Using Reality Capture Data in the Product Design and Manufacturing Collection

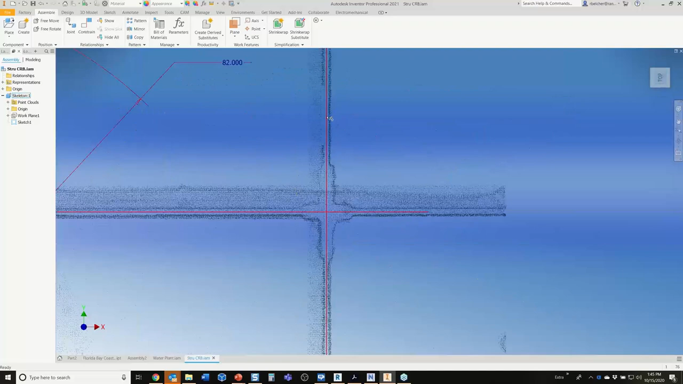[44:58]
And I said trace, so I just drew a line, got it right through the center of a couple of pieces of equipment here.
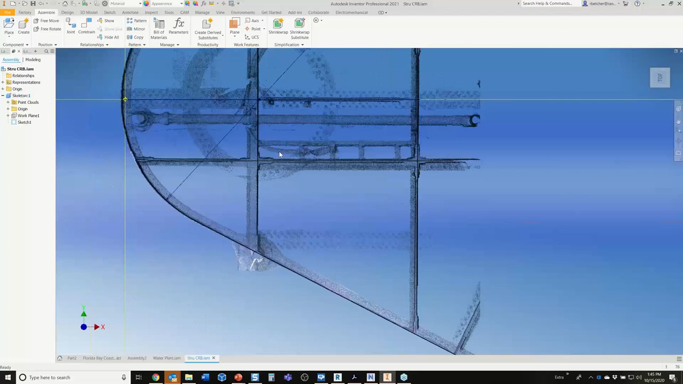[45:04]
That's all I need in Inventor to make a piece of structural steel. All I need is the center line.
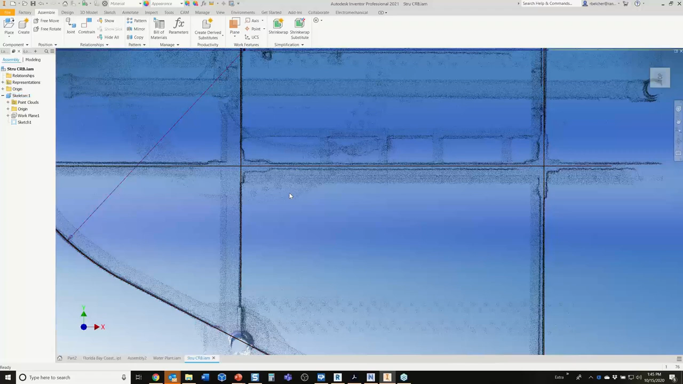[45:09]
So I just used the scan, got it into position, traced the individual elements that I need, and now I'm ready to start my model.
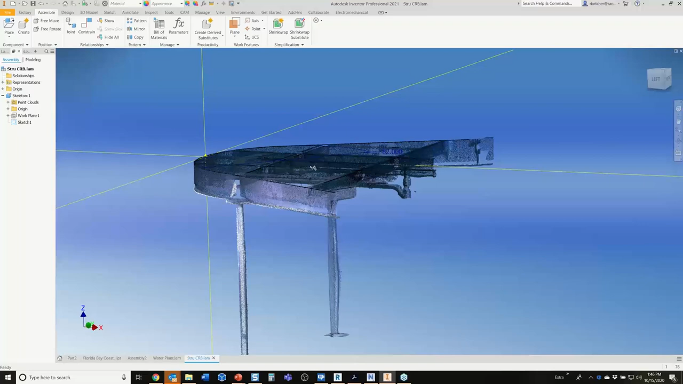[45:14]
And in this case, I want to use the frame generator.
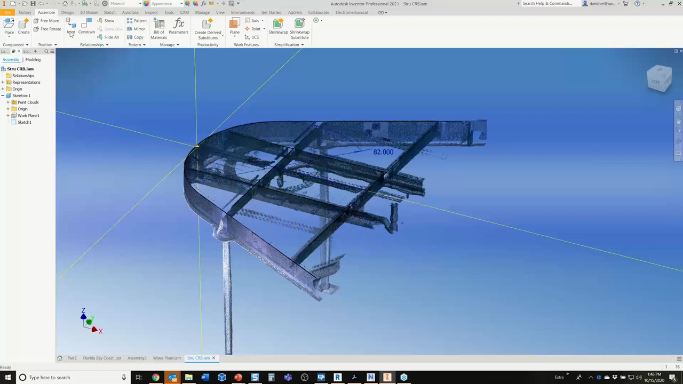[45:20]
I can go over here to the design tab and insert some frame members. And I'm going to do this fairly quickly here.
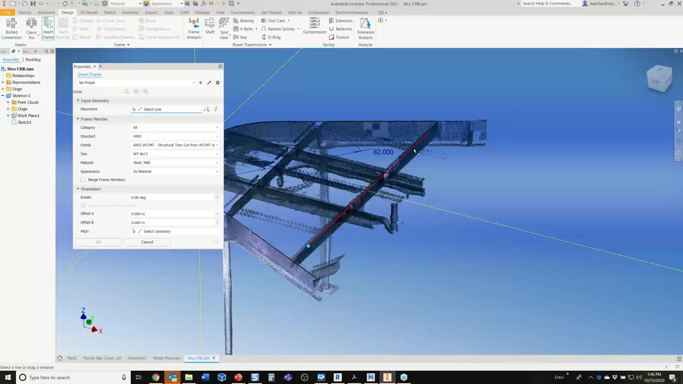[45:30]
So I'm going to take these frame members here. Let me spin these upside down. Get the same one over here.
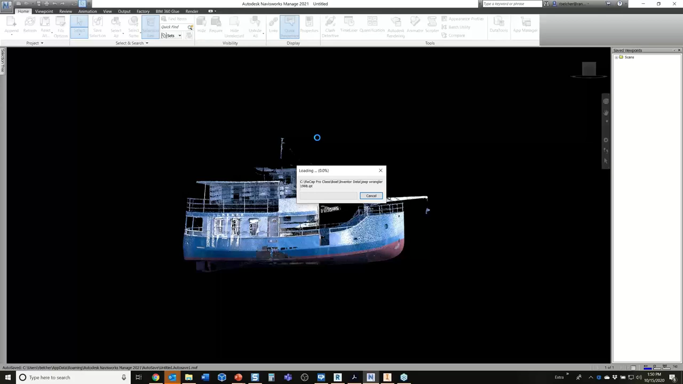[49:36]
I just want to see if there's actually enough room on this boat to park a Jeep on the main deck.
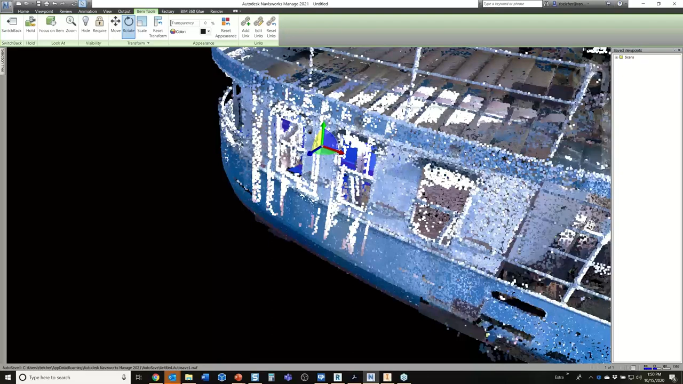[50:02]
All right. And I'll move this up to the front of the boat.
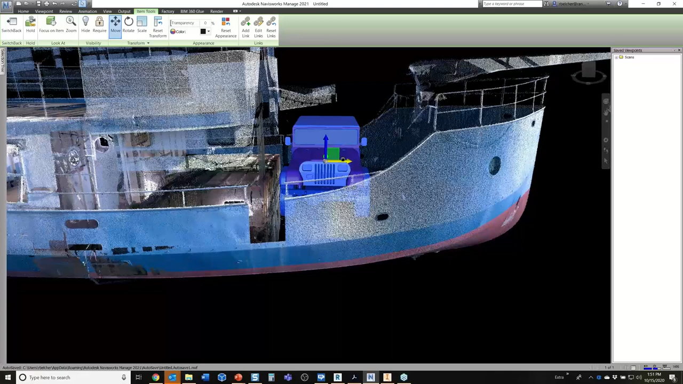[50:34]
but I was still impressed that there is plenty of room on the main deck of this ship to park a Jeep.
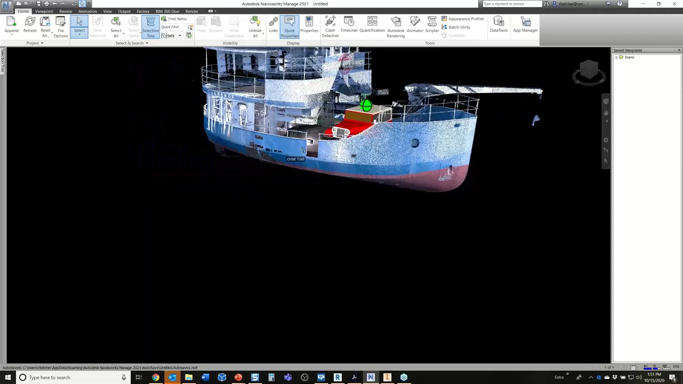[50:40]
So here I'm using Navisworks. I could do a clearance analysis. We have clash detection tools. I could do a clearance analysis and ensure, you know, how much room I have from one side of the hall to the other to park the Jeep there, things of that nature. But Navisworks is kind of a perfect environment to analyze the scan data right alongside of my model data and see how they would compare and how we can place one in
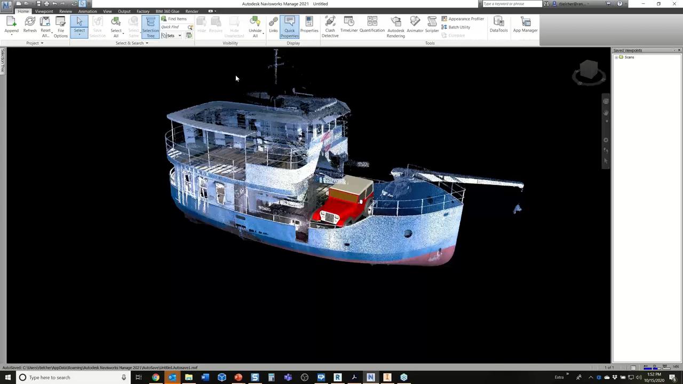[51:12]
context of another and see what are some of the issues that we're facing here. I did, let's see, as far as the class goes, I believe that's where I wanted to finish up. It is important that you guys understand I stayed inside of the Autodesk product design manufacturing collection during the demonstration today.